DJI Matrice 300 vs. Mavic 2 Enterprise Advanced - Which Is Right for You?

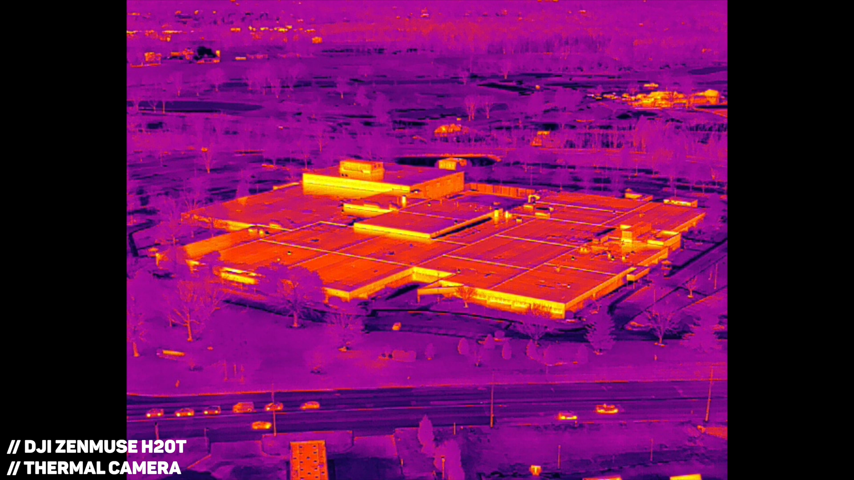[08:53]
It fits the entire building in the frame just like I was trying to do. Now, if I fly the Mavic 2 Enterprise Advanced from the same spot, the building looks much further away because of that difference in focal length.
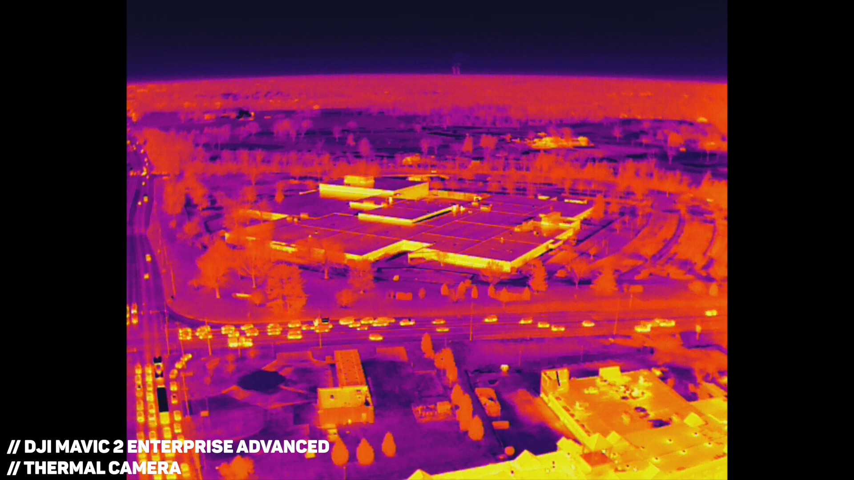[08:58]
The reason behind this is because DJI wanted the focal length of both cameras to match.
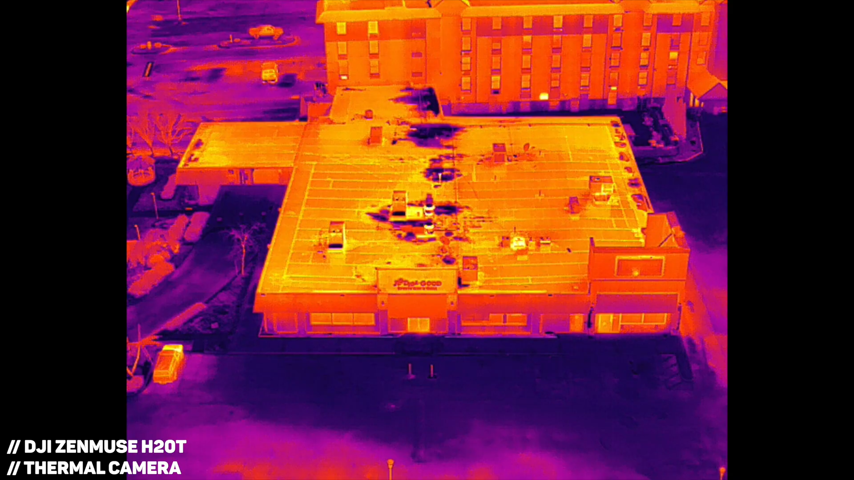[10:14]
Now, regardless, as I said, the resolution is really one of the most important things to look at. And both of these cameras can capture photos and videos at 640 pixels by 512 pixels.
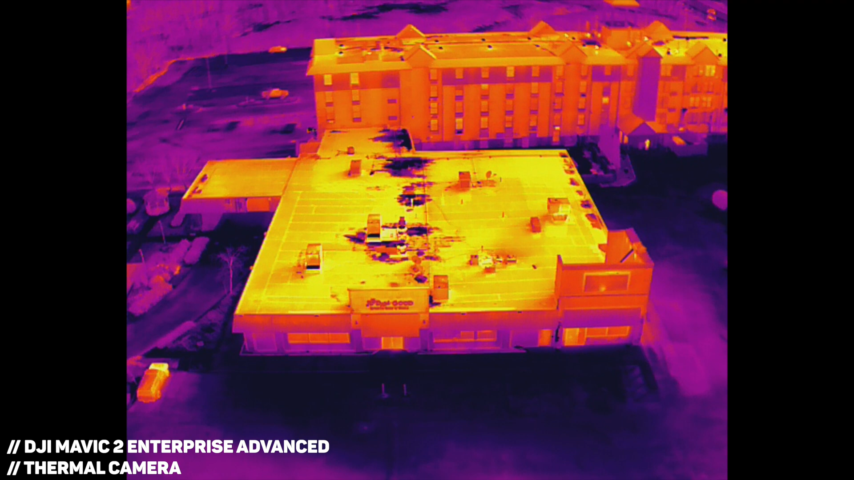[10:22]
They both also have that 30 Hertz refresh rate.
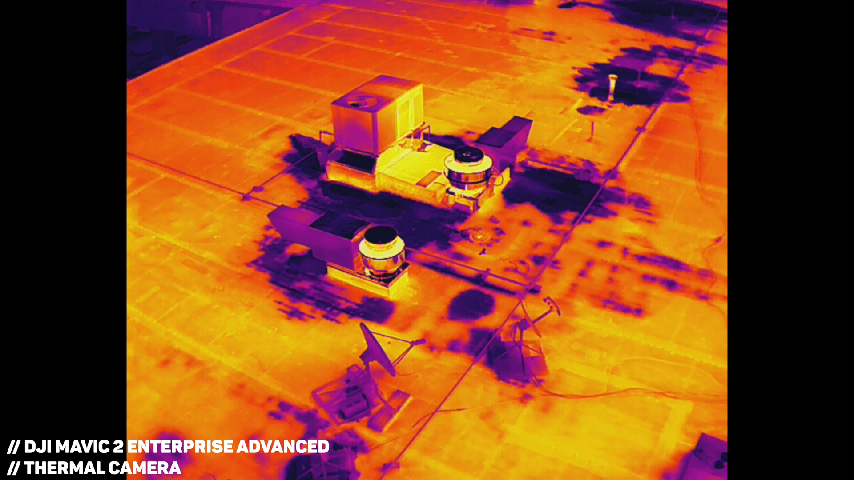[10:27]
So your live feed will look smooth and the videos that you capture will also be smooth.
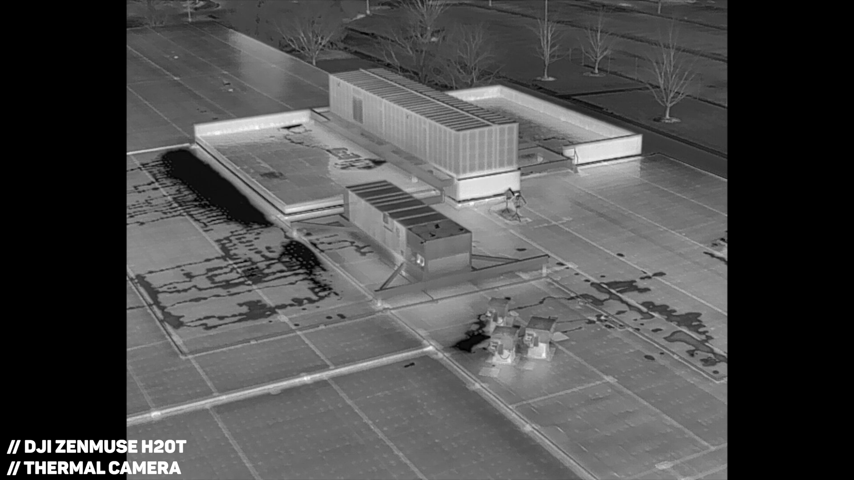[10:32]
Basically, they are captured in 30 frames per second. And that is a huge plus.
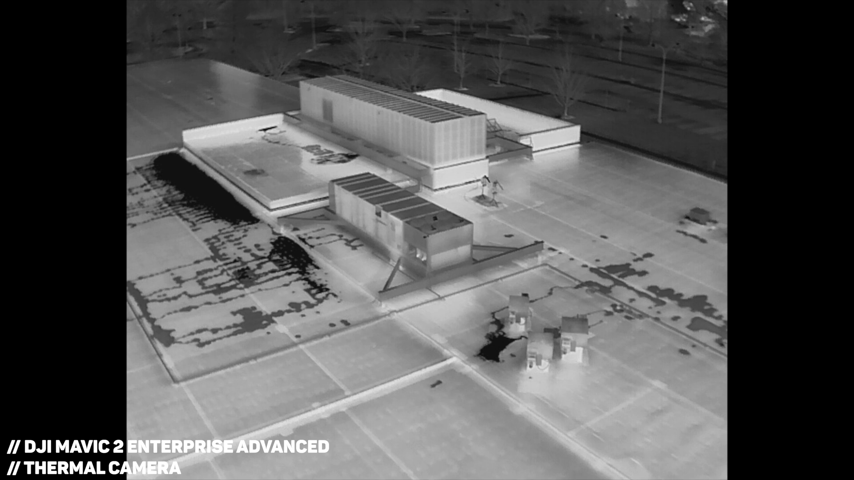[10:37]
Now, as for image quality, looking at these photos and videos actually reveals that the thermal camera
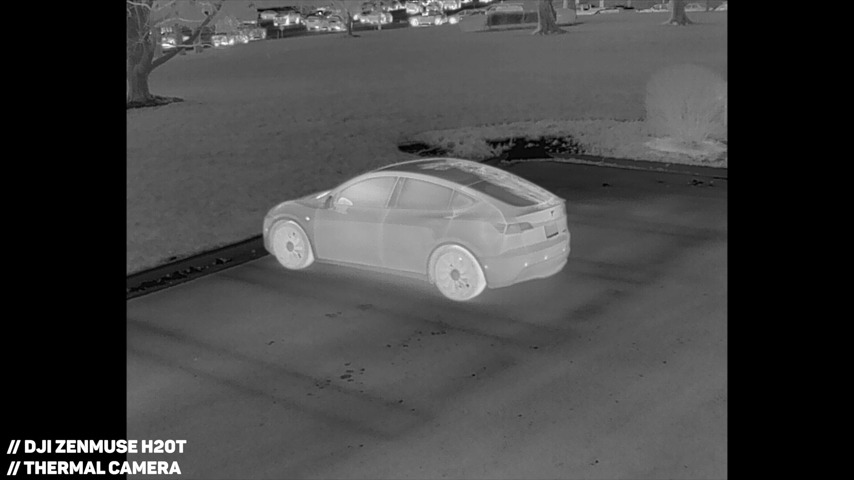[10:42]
on the H20T produces a sharper looking image. Despite these cameras having a similar pixel count, you can tell that the H20T has a much cleaner looking image,
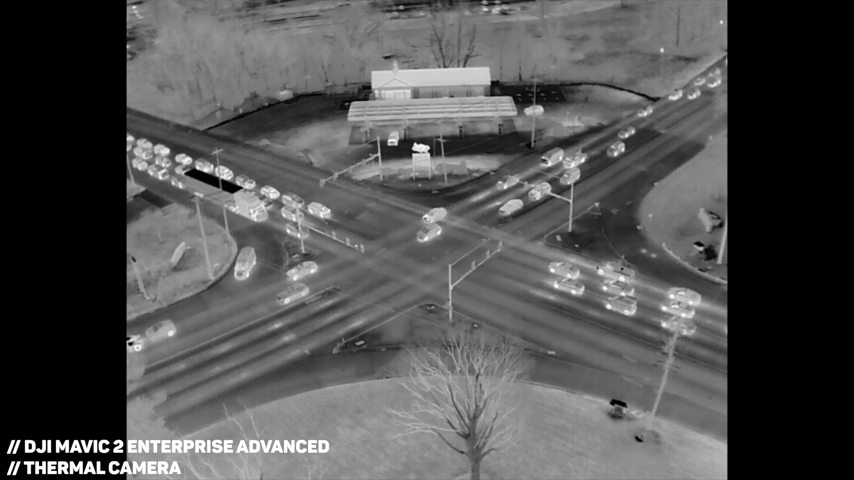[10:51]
showing more definition in certain areas like the trees and edges of objects. Now, this difference is definitely small.
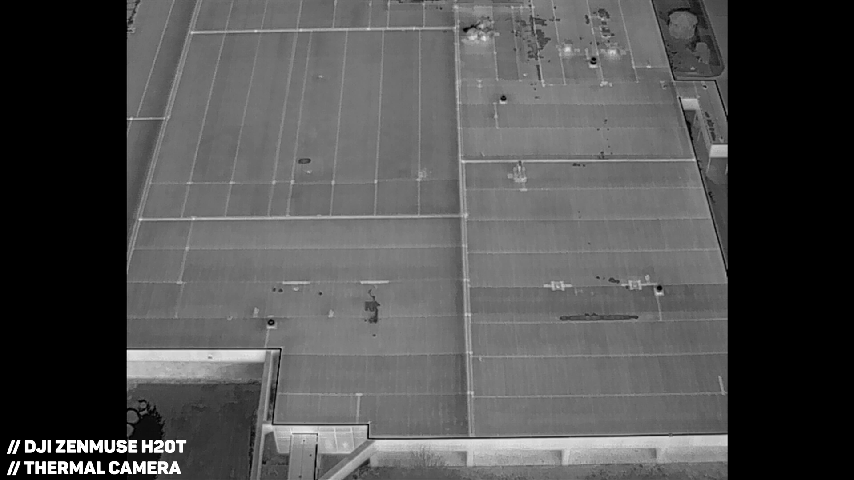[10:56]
Like both of these cameras are equally capable of capturing high quality images for inspection purposes and for search and rescue or law enforcement situations.
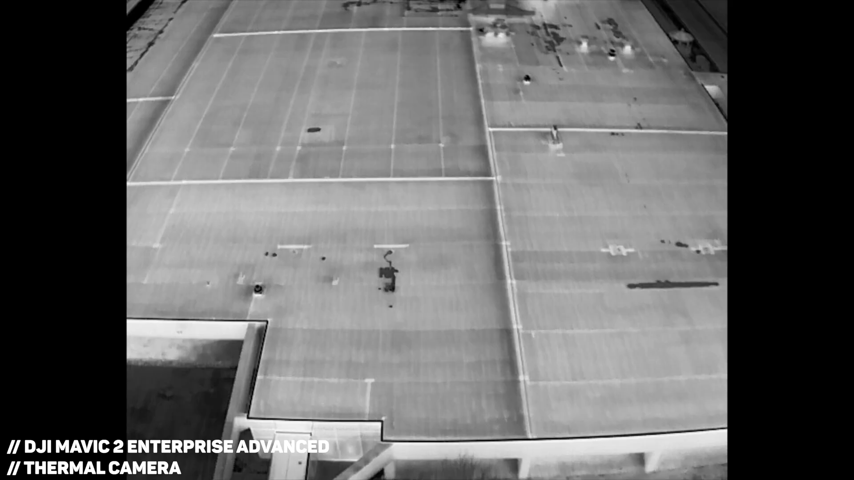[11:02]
I just think that the H20T is slightly sharper.
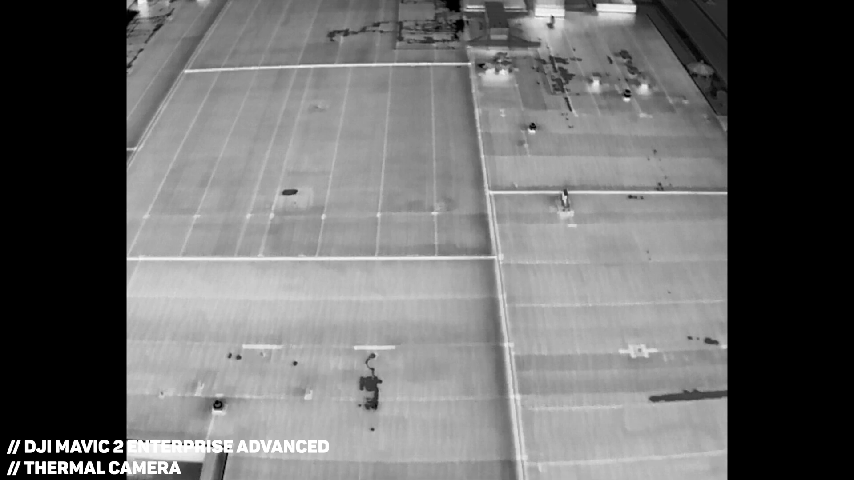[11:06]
Now, jumping into the visual sensors on both of these cameras, this is where the M300 starts to pull away with the lead.